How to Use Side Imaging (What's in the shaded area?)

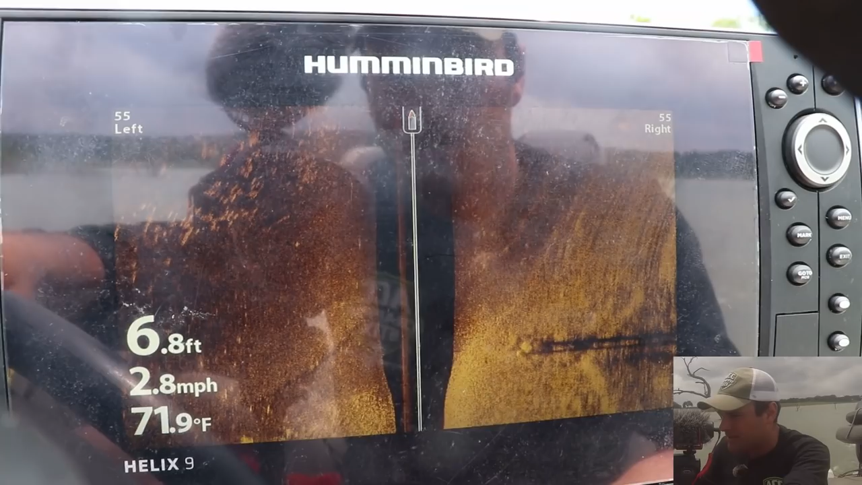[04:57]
On screen: depth 6.8 ft, water 71.9°F, speed 2.8 mph
And the reason they're kind of blurred is because I started turning to my right, which as you can see, now I'm turning back to my left.
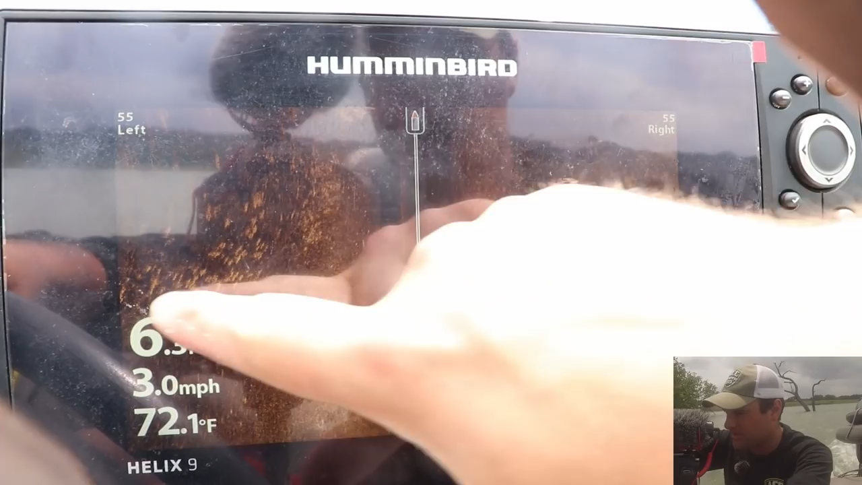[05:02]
On screen: water 72.1°F, speed 3.0 mph
Now there's a brush pile right there.
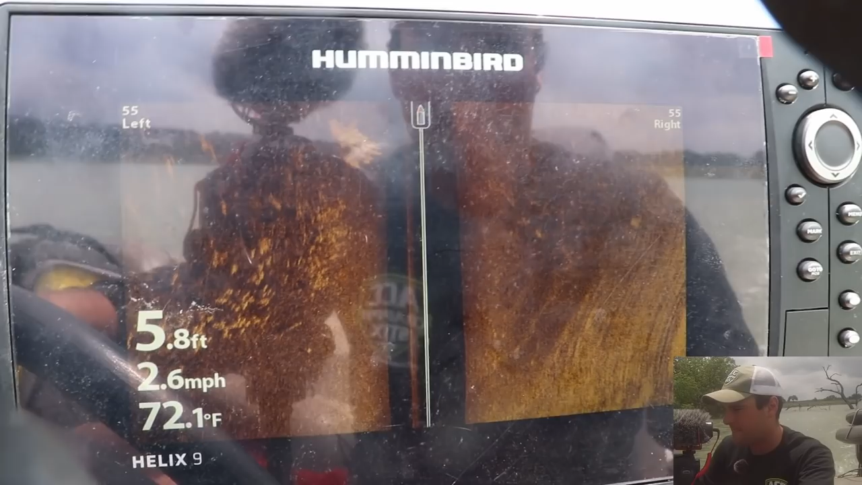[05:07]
On screen: depth 5.8 ft, water 72.1°F, speed 2.6 mph
It's a lot easier to see fish and cover on a soft bottom,
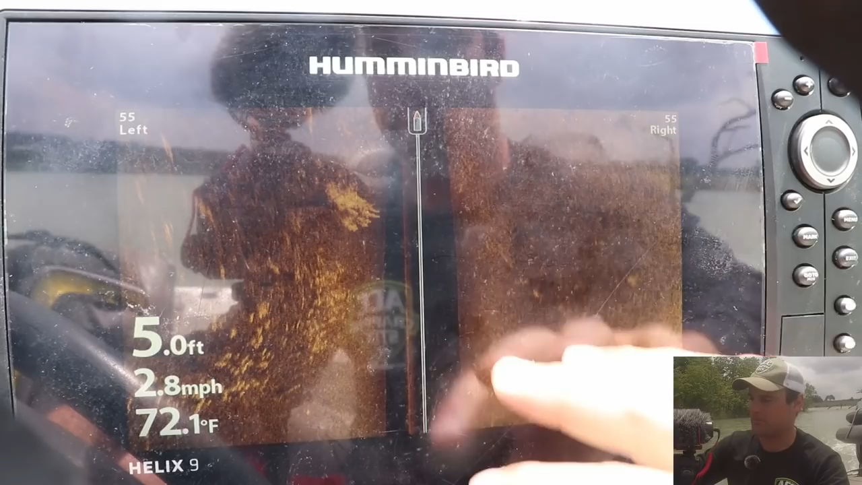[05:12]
On screen: depth 5.0 ft, water 72.1°F, speed 2.8 mph
which is the darker bottom, than it is on a hard bottom. They stick out a lot more. You can tell the shadows.
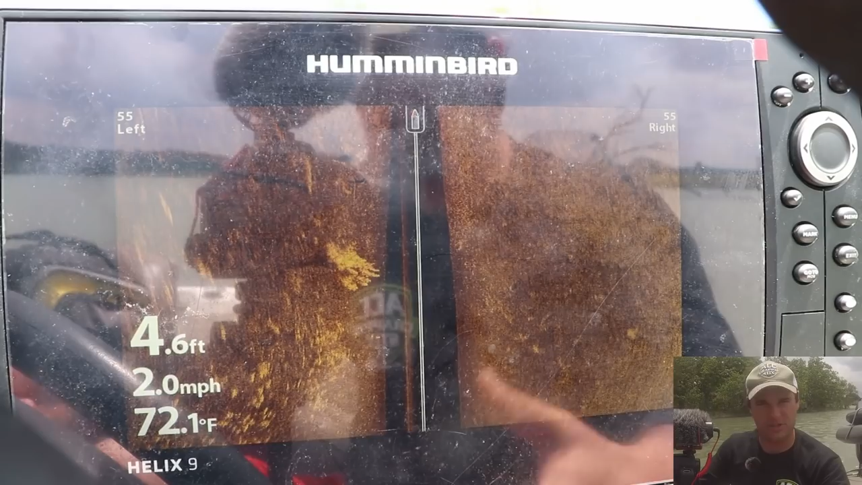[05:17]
On screen: depth 4.6 ft, water 72.1°F, speed 2.0 mph
On a hard bottom lake, or if you're fishing a bay or something with hard bottom, you really got to look for the shadows.
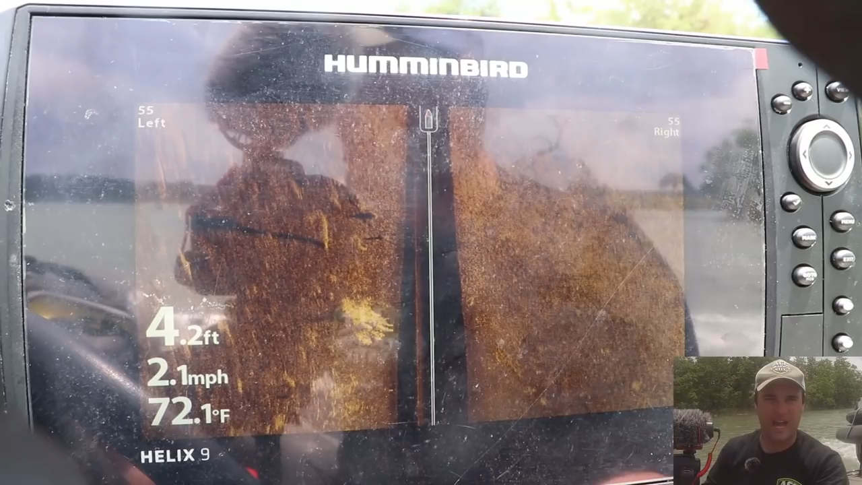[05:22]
On screen: depth 4.2 ft, water 72.1°F, speed 2.1 mph
See how this is a tree that's actually sticking out of the water behind me? Come back here.
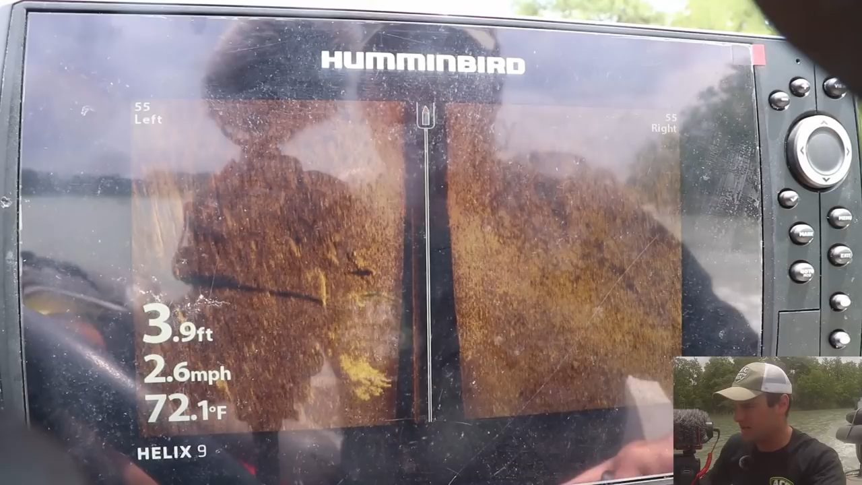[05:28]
On screen: depth 3.9 ft, water 72.1°F, speed 2.6 mph
Once you get less than five feet of water, it's pretty hard to tell.
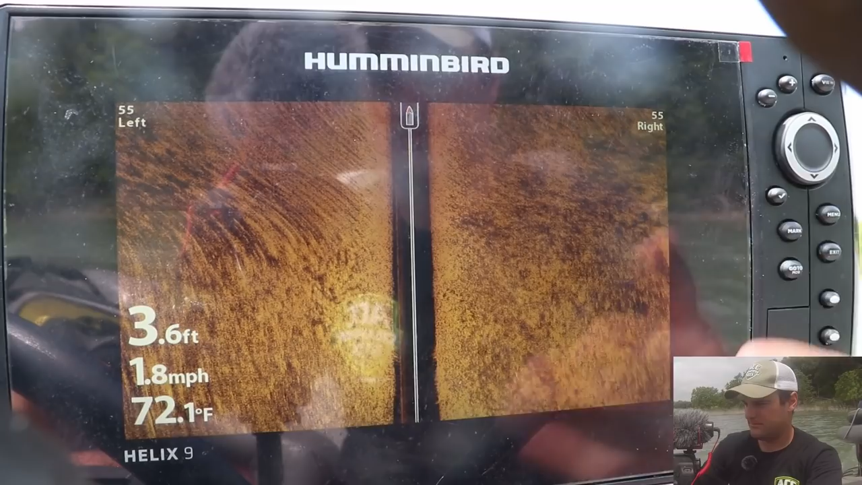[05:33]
On screen: depth 3.6 ft, water 72.1°F, speed 1.8 mph
I don't really know how far behind my boat, or outside of my boat, that this is viewing.
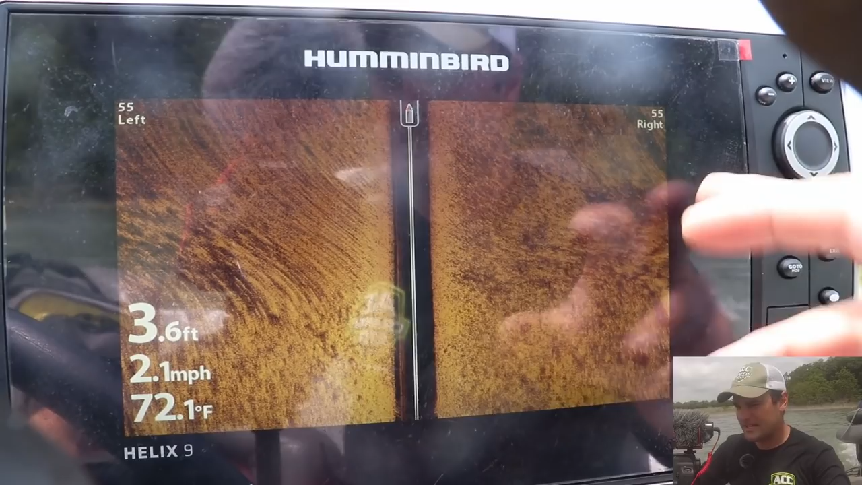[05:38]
On screen: depth 3.6 ft, water 72.1°F, speed 2.1 mph
It says 55 right and left, but it's so shallow of water. Is the frequency actually getting out that far or not? To be honest, I don't know. I'll have to do more research on that. So that's pretty much what I look for when I'm fishing shallow water, the shadows, and then the light spots if you're fishing with soft bottom.
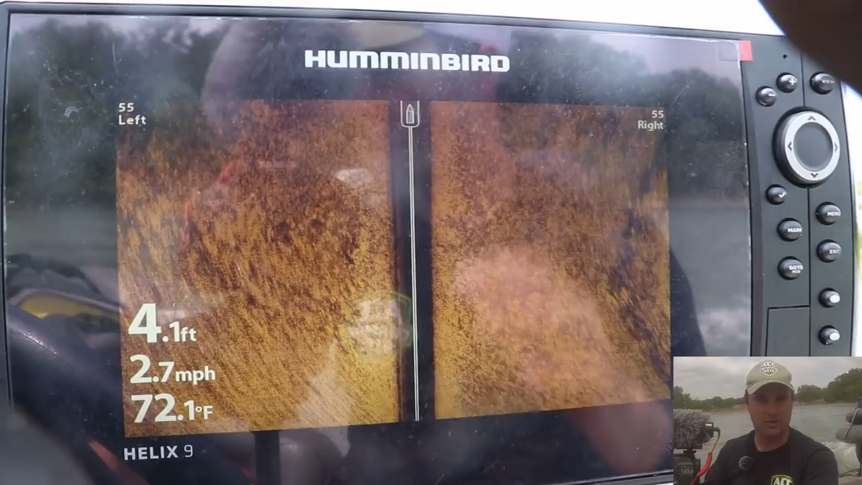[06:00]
On screen: depth 4.1 ft, water 72.1°F, speed 2.7 mph
Hard bottom, you're just looking for the shadows, because those are suspended fish coming off the bottom.
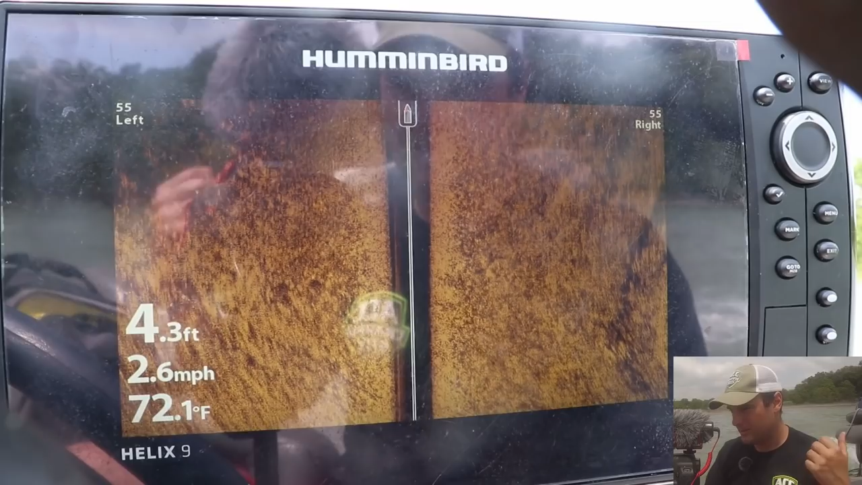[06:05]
On screen: depth 4.3 ft, water 72.1°F, speed 2.6 mph
I'm going to try to find some, well, we did find those fish back here. I think they're going to start popping up again once I get out to the main part of this bay.
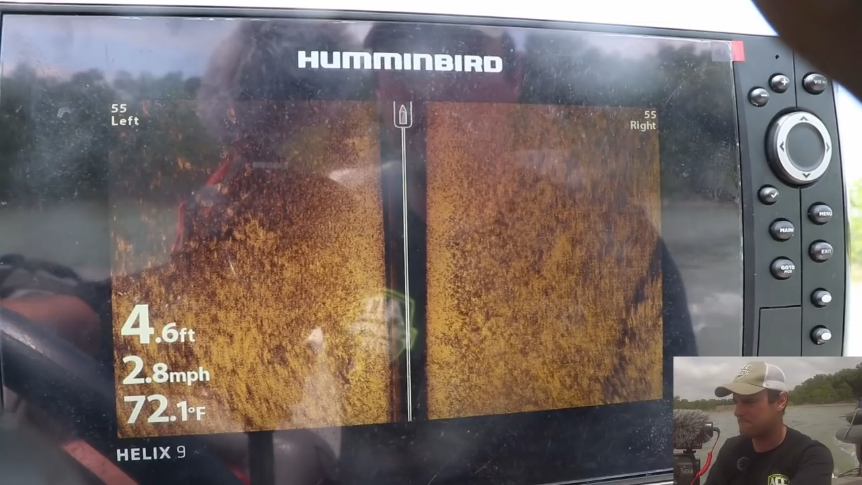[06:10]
On screen: depth 4.6 ft, water 72.1°F, speed 2.8 mph
Okay, so these are some fish through here. This is a school of something.
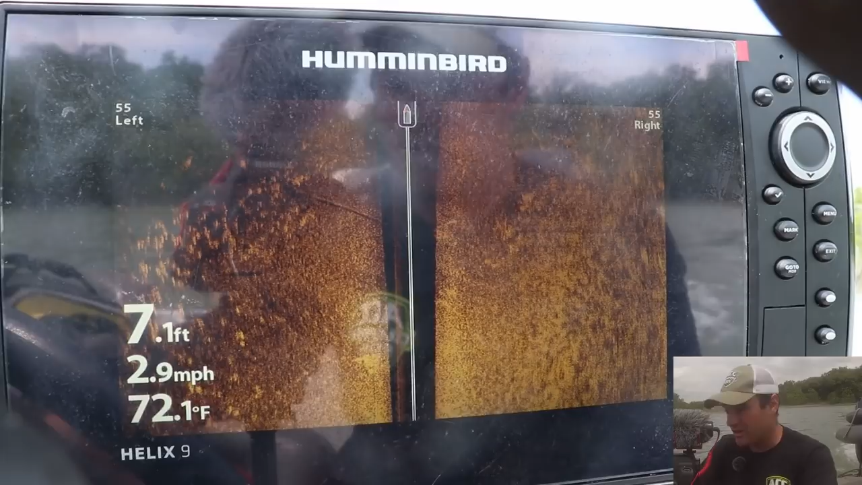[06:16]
On screen: depth 7.1 ft, water 72.1°F, speed 2.9 mph
I don't know what. I just saw a gar jump a little while ago when I was filming this earlier, and so they could be anything.
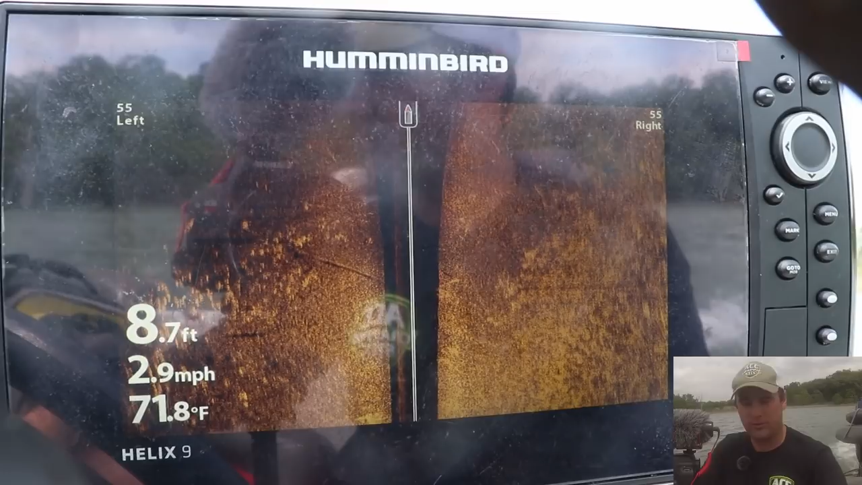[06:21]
On screen: depth 8.7 ft, water 71.8°F, speed 2.9 mph
They could be a pile. I don't even know.
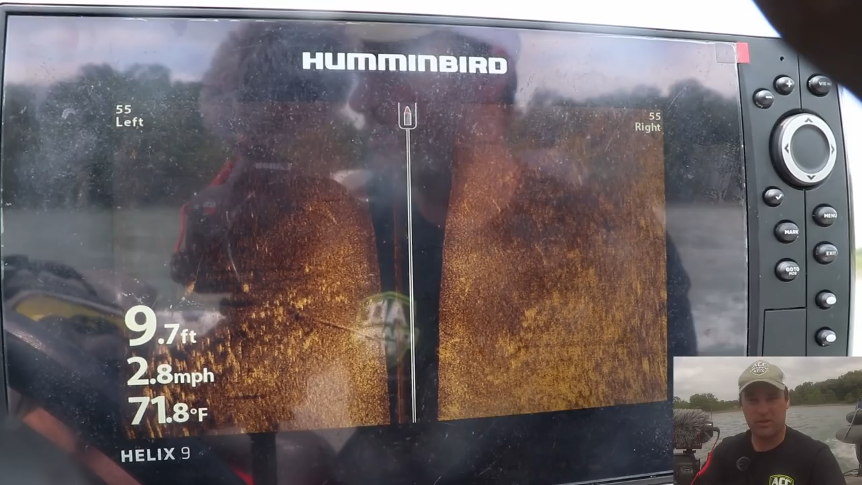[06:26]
On screen: depth 9.7 ft, water 71.8°F, speed 2.8 mph
I don't even know what's in here, but that's what I'm looking for. Soft, brighter color against the soft bottom.
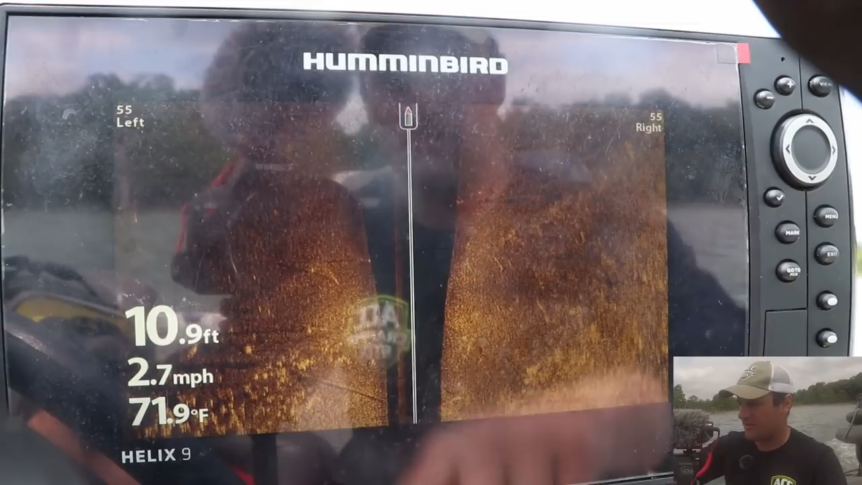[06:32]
On screen: depth 10.9 ft, water 71.9°F, speed 2.7 mph
So let's go find some deep water and find some trees.